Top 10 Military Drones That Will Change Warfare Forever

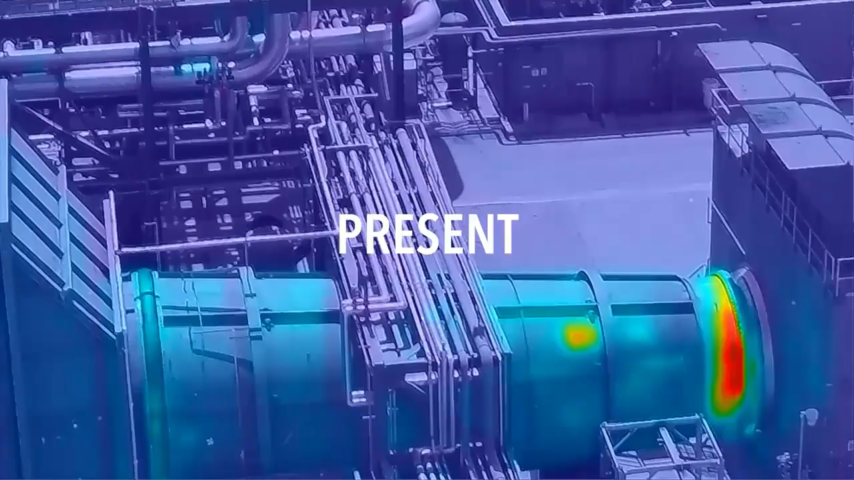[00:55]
Developed by the French company Parrot, this drone offers exceptional thermal imaging and zoom capabilities,
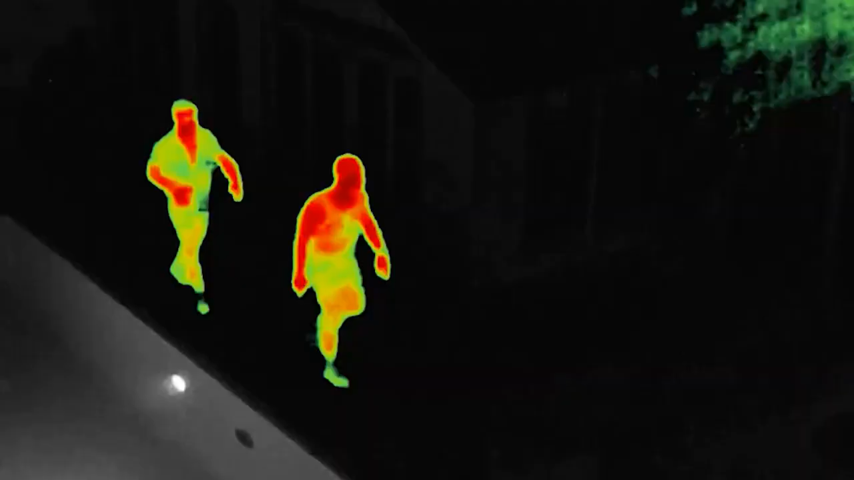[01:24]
the Anaphy USA excels in day and night operations,
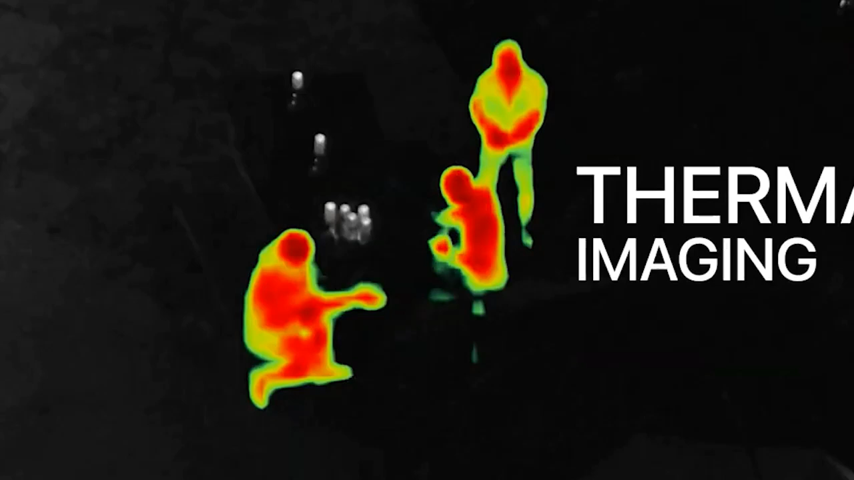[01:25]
detecting and identifying targets with high precision.